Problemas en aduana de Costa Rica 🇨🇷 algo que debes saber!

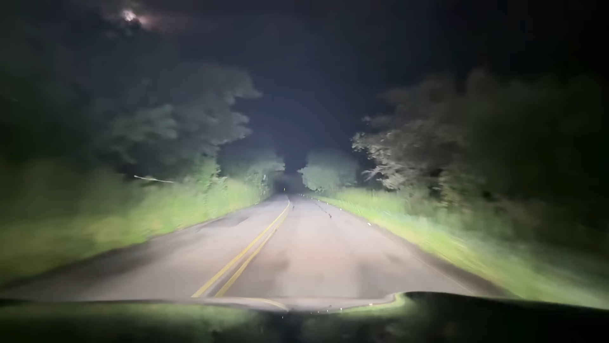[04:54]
calle mira que luce estamos preparado estamos preparados pues como les veníamos diciendo anteriormente verdad a veces donde uno
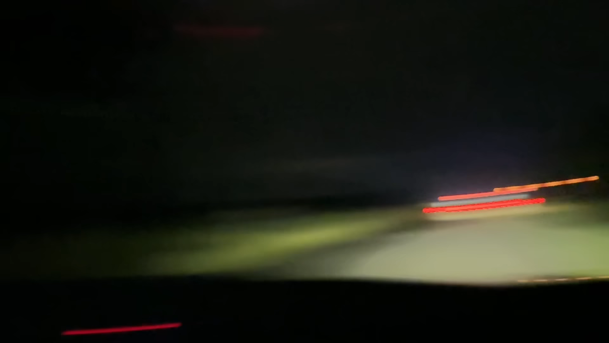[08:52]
viene traspasándote ahorita no viene atrás es policía sí es policía ay es que los tan chupos que andamos en los espejos qué barbaridad que ahí no me ve
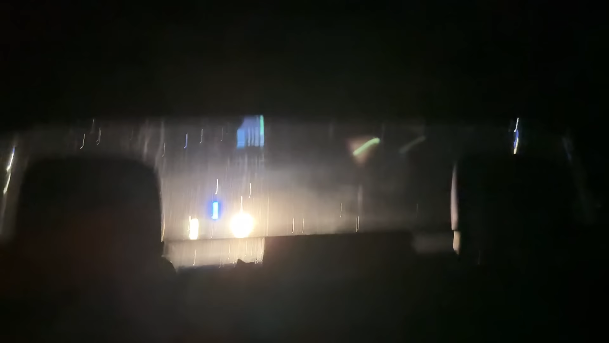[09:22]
no sé si aquí se ven los colores ve es que andamos el carro bien chupos y este es policía ese no creo que sea policía cómo no